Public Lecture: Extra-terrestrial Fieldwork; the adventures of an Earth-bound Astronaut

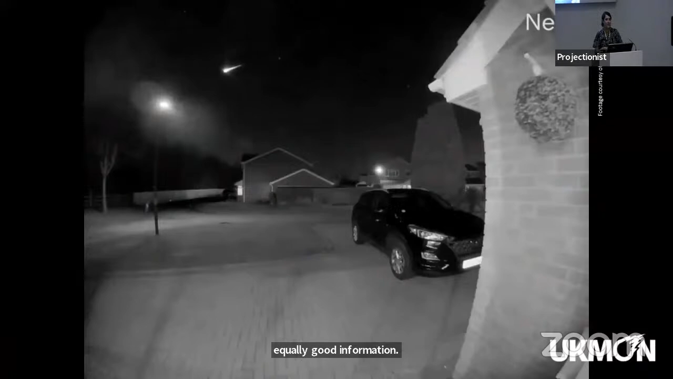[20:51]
We're increasingly getting footage like this, and hopefully you'll be able to see the fireball event up here. This is a very bog standard doorbell camera from someone in Gloucestershire who happened to see the news about a bright fireball event the night before and thought, oh, I'll go check my camera. I wonder if I caught it. And there it is. We got hundreds and hundreds of reports from one fireball, and 80% of them were security cameras. They were dash cams for people driving around on a Sunday night.